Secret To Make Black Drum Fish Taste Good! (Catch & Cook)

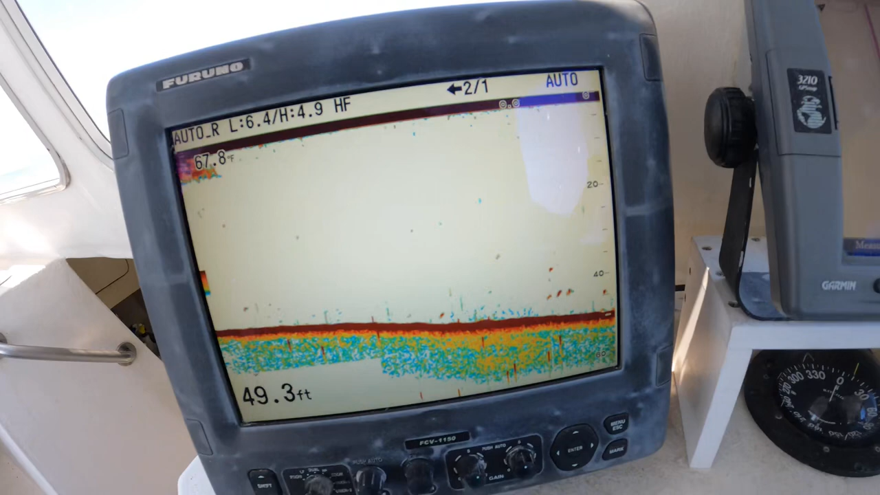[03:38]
On screen: depth 49.3 ft
And that's exactly what you're looking for right there. Those deep, dark marks close to the bottom.
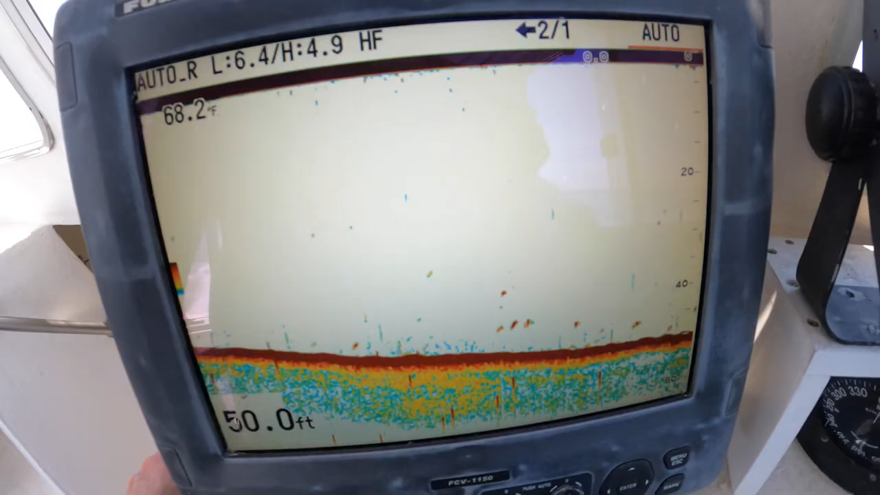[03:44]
On screen: depth 50.0 ft, water 68.2°F
Now those marks are good, but these marks are even better. Right there as I'm pointing at, you want those marks right there on the bottom. You see that dark red, that's hard bottom.
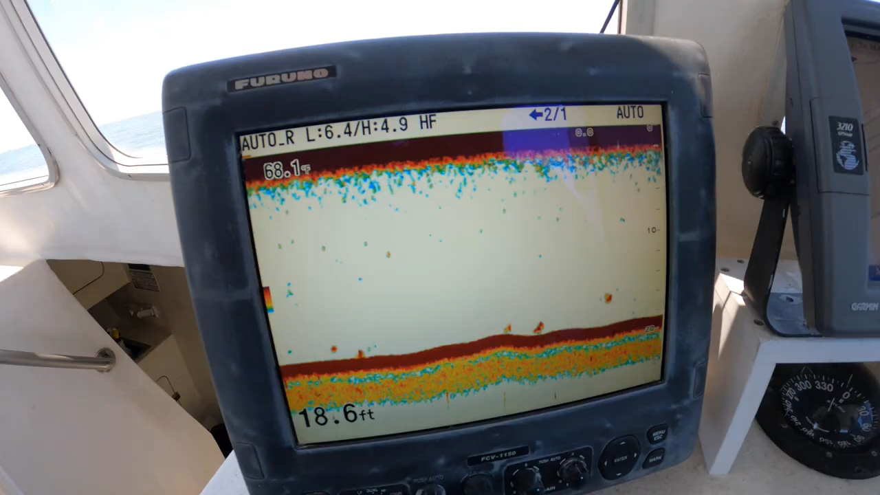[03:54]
On screen: depth 18.6 ft
Those are razor clam beds, and those fish are in there and feeding. And that's exactly where you wanna start throwing out some baits.